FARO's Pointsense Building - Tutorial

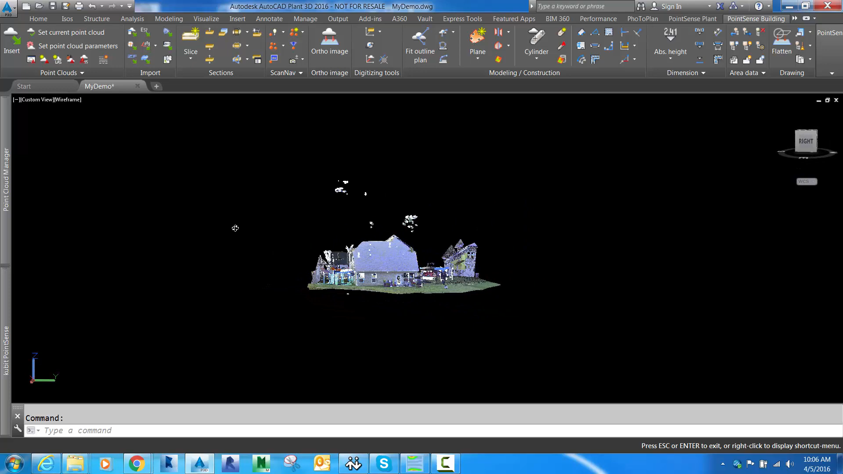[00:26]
So here we have our point cloud in the drawing, and we can crop it down if we like using some of these sectioning tools in the PointSense ribbon.
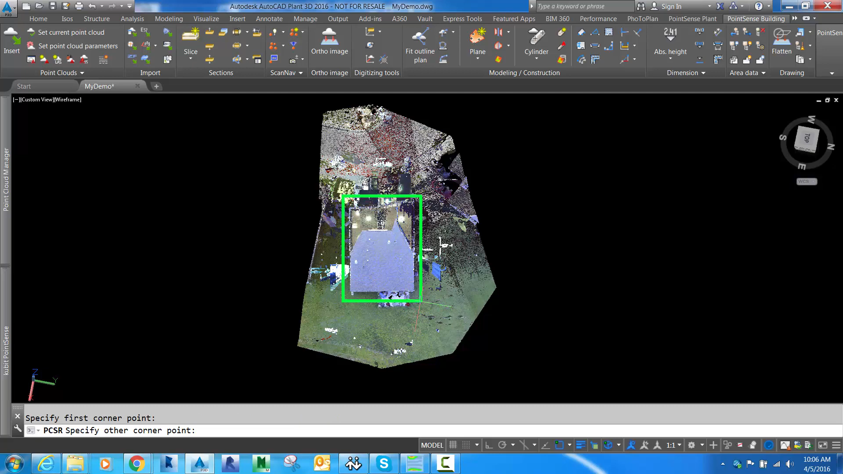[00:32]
So we'll be working with this raw data, but in addition, we'll also be using this high-resolution point of view as well called VirtuServe.
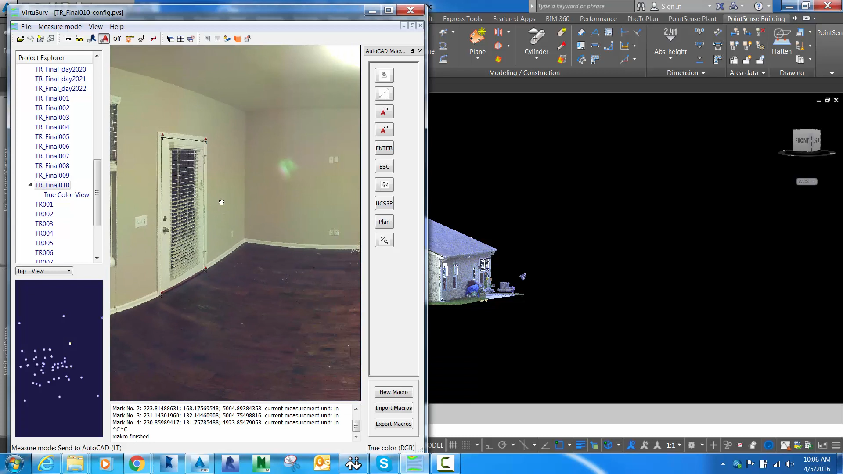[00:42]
And VirtuServe creates this image view for each setup where the scanner was in the field.
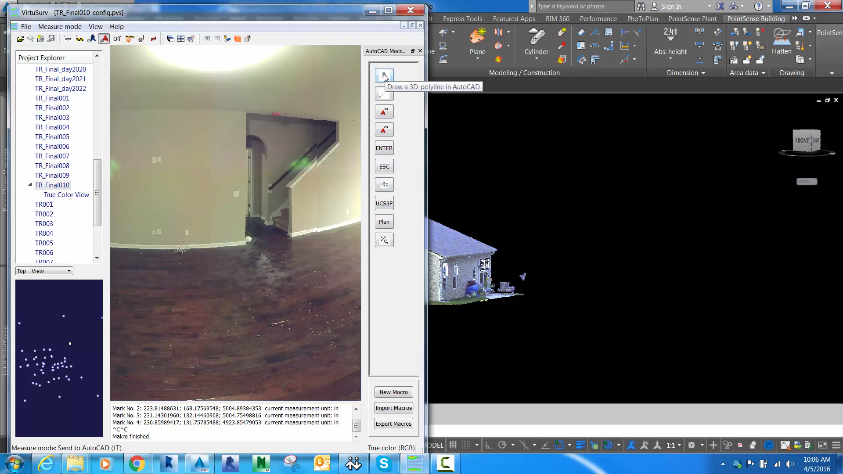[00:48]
And basically, we can connect this view to AutoCAD's command prompt.
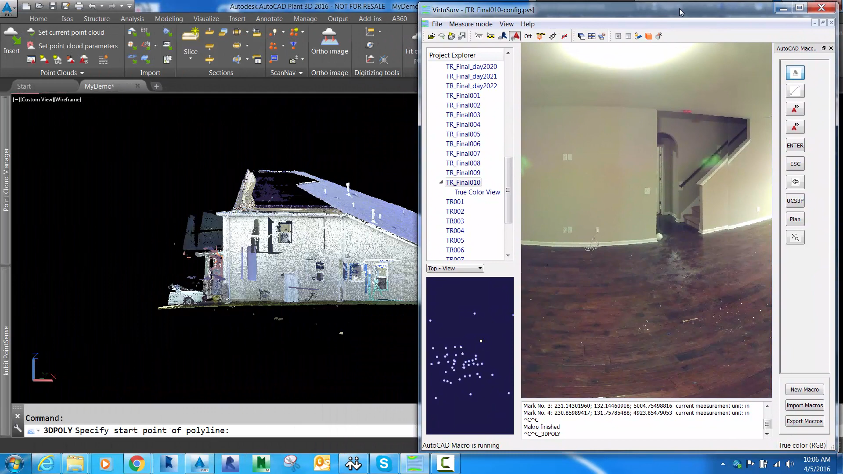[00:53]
So as we click on the photograph, it's going to relay that coordinate to AutoCAD's command prompt.
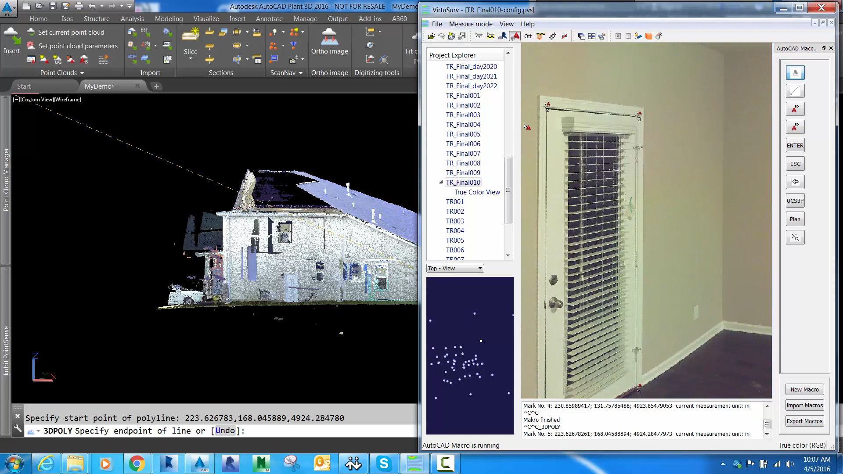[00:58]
So here I have a 3D polyline active, and you notice as I'm clicking in the VirtuServe view,
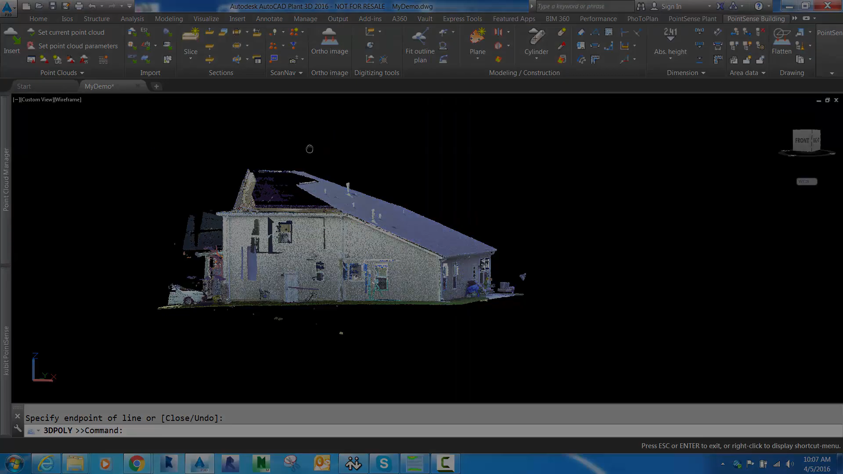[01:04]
line work is being sent over to the AutoCAD environment.
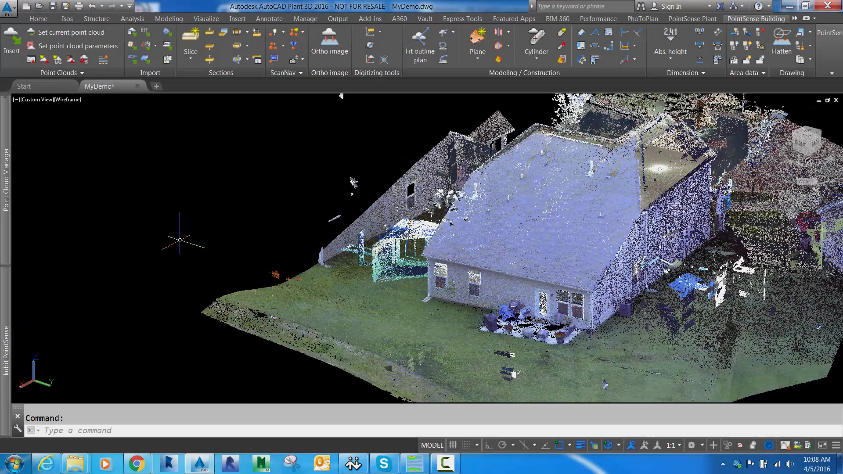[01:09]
So one of the most common things we need in PointSense building is a floor plan.
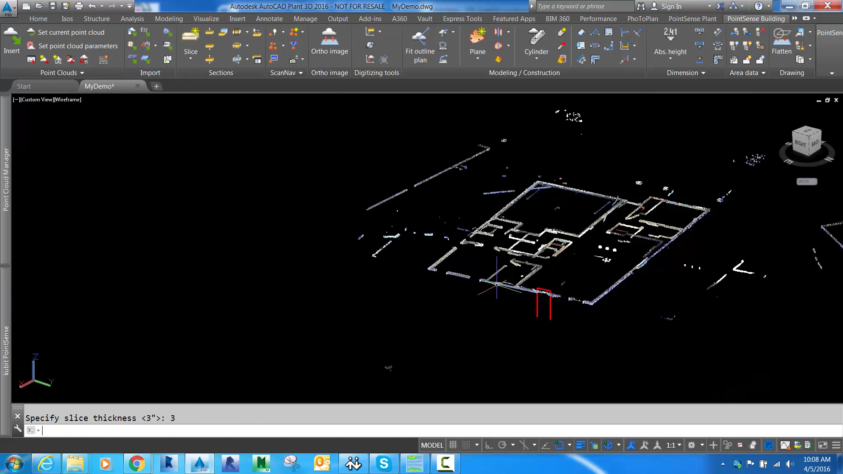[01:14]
To do that, I'm going to first create a slice through the body of the building. And now I'm going to shift the slice up the XY plane until I get a nice, clean plan view. And once I'm happy with that, I'm going to save this section in my Section Manager in PointSense.
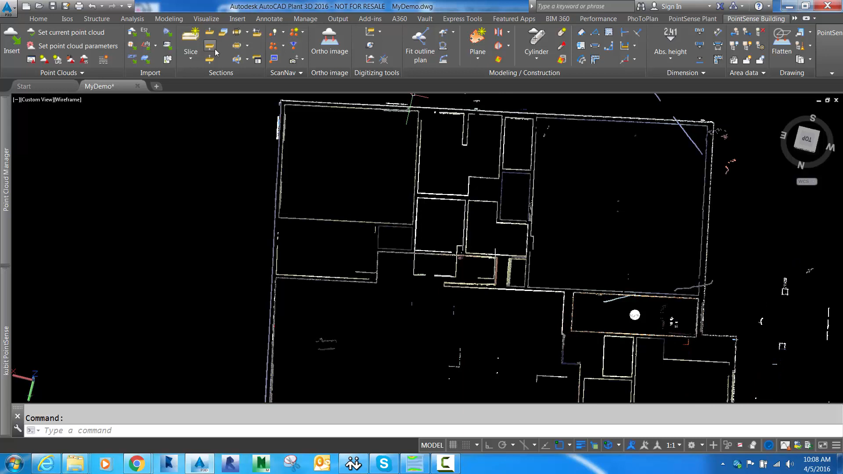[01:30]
This allows me to save it in the drawing and not have to recreate it every time. So I'll just save this floor plan slice so I can always come back to it.
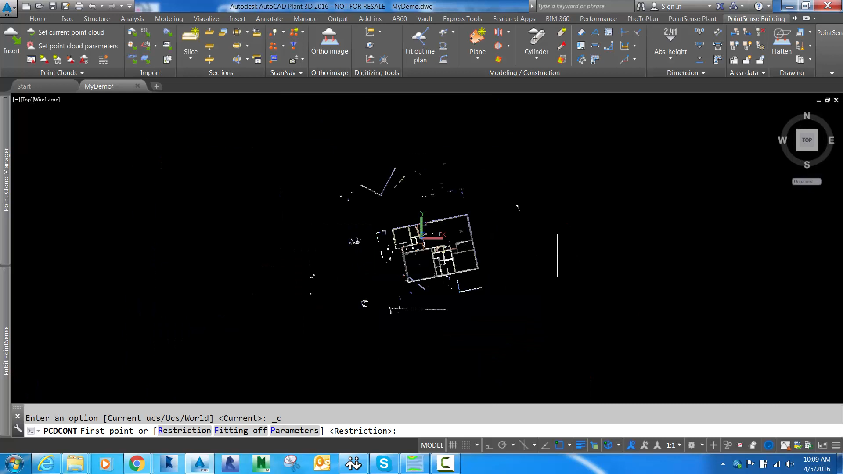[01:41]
Now we're going to start what's called Fit Outline Plan. And what that does is it's going to extract line work for us from the point cloud. So it's a semi-automated routine.
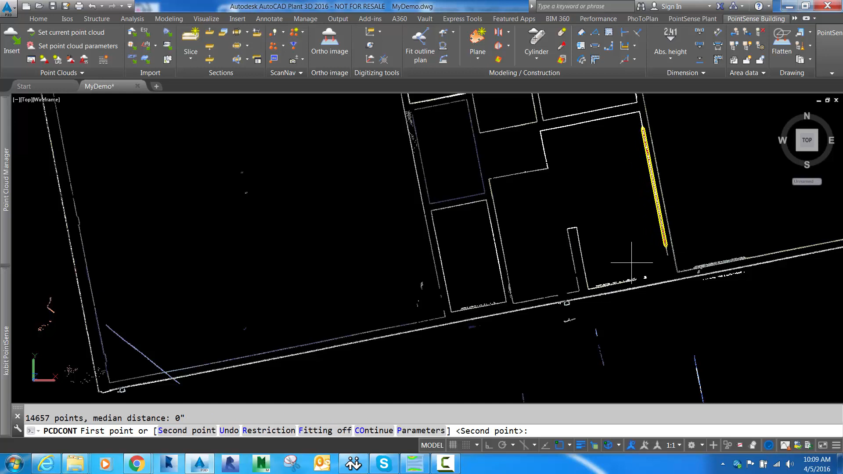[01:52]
The user clicks two points in the direction they want to go. You can skip over congestion or gaps in data. And the yellow area is the area where it's searching for points, and that's adjustable.
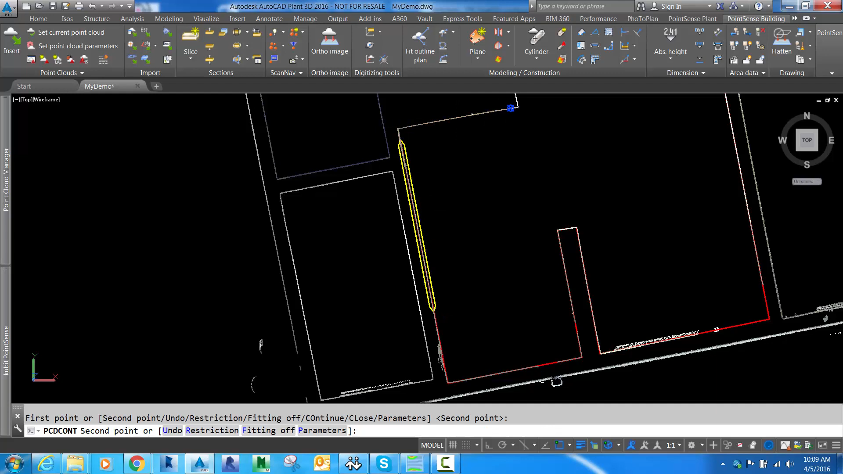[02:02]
And then basically within that area it finds points and plots a best fit line.
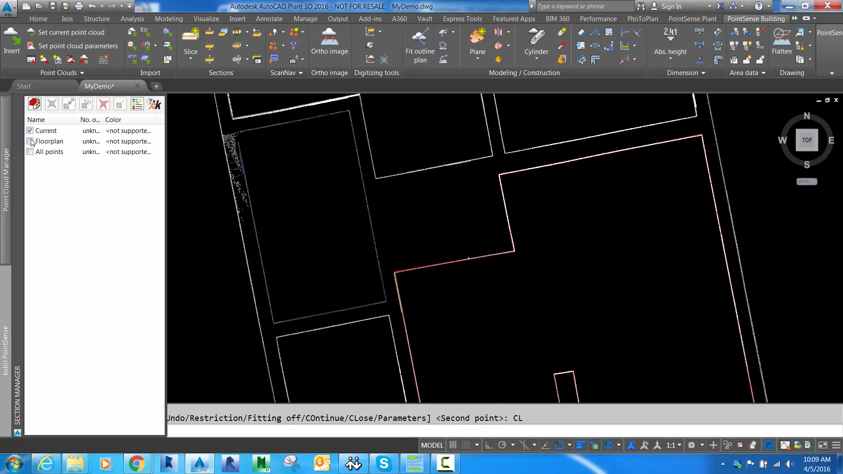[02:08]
So here we'll close this out, and you can see that our first room is drawn. Now there's a few different ways to use Fit Outline Plan. You can do it with the raw data way, or in this case we'll use VirtuServe.
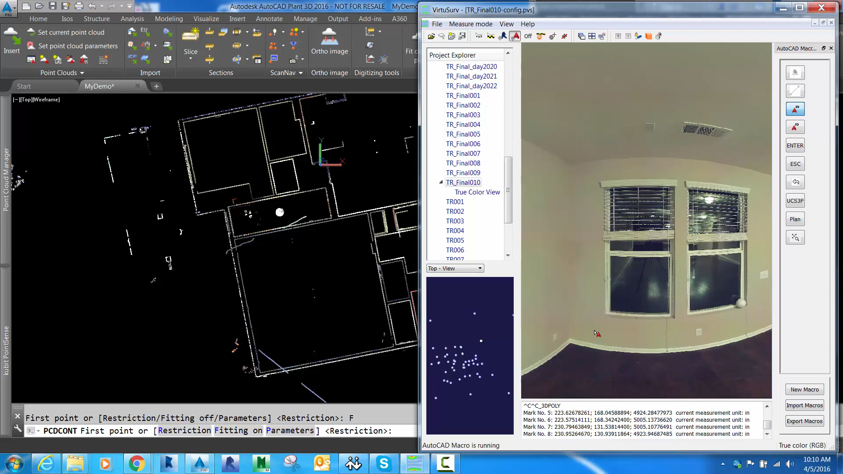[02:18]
So instead of clicking on the point cloud directly, I'll click two points on each wall in VirtuServe.
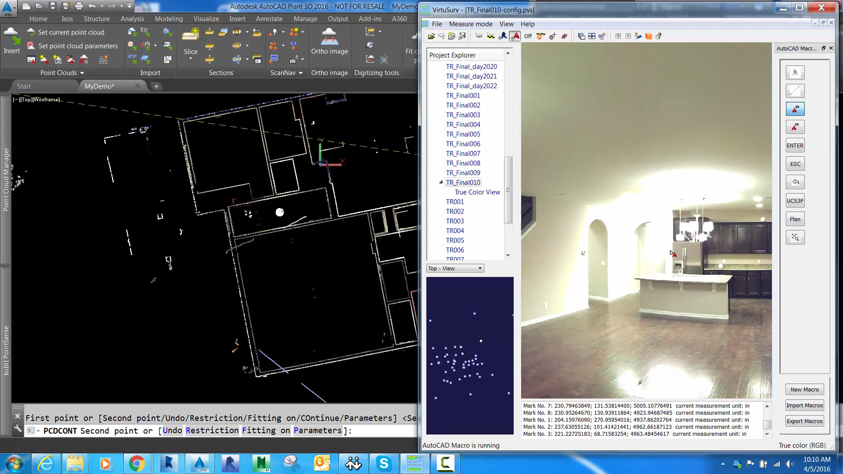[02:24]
And I'm skipping over the corners just like I did
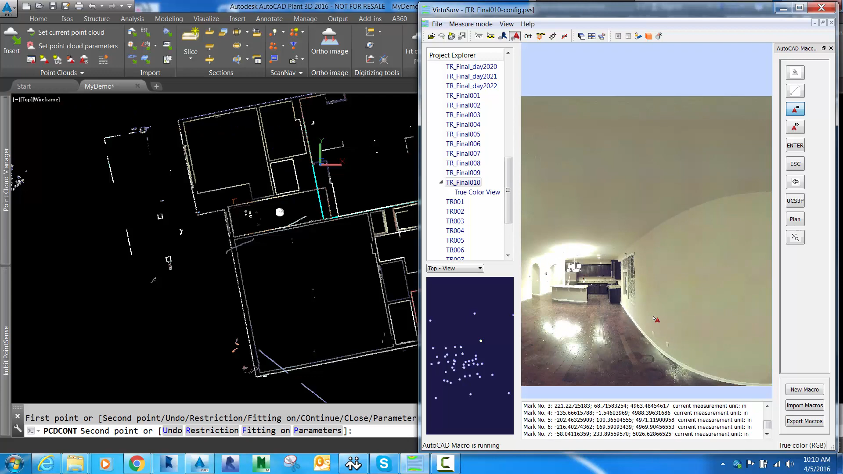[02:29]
in my previous demonstration of Fit Outline Plan.
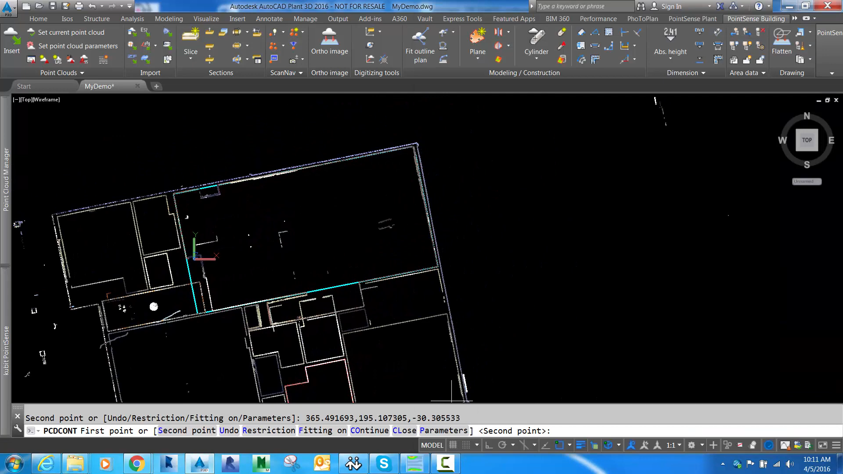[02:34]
And what you can see now is I've got the room drawn here as well.
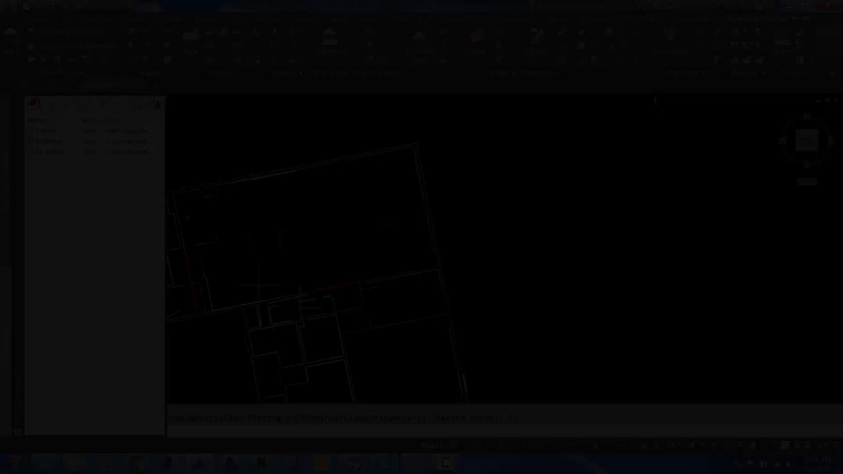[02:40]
So a last method that we can use for Fit Outline Plan for drawing floor plans is using what's called scan navigation.
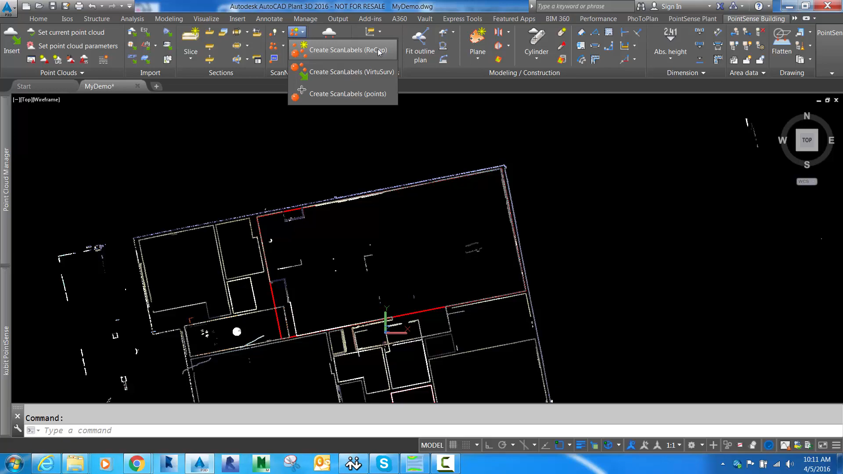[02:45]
These spheres that I just created represent
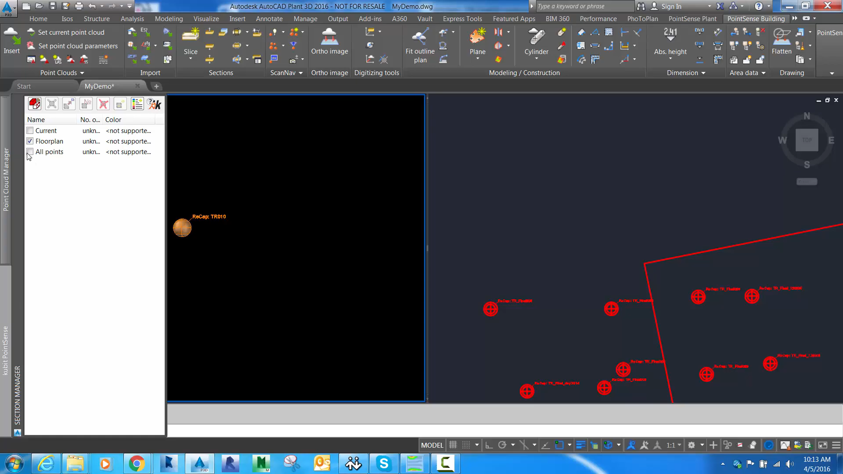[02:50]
the scanner's position each time it was set up in the field. And we can jump into that position, and that's called scan nav view.
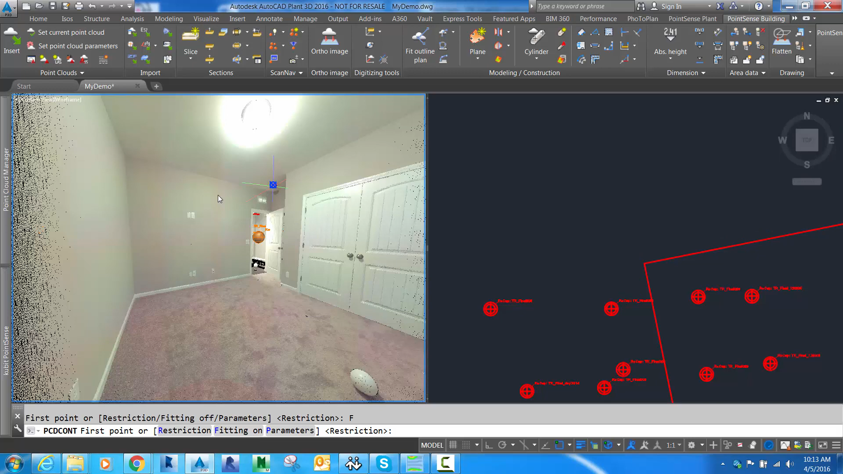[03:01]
Now within scan navigation view, I've got a split screen where my floor plan view is on the right side.
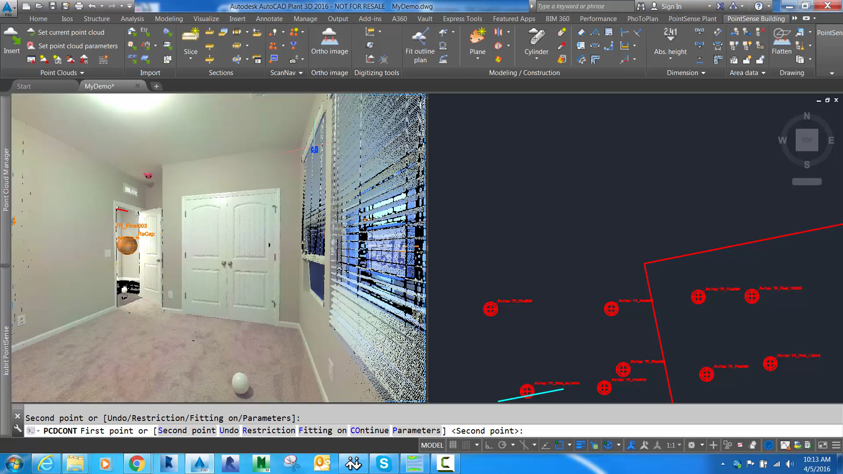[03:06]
I'm going to use Fit Outline Plan just like I did from VirtuServe, but now it's 100% running inside of AutoCAD.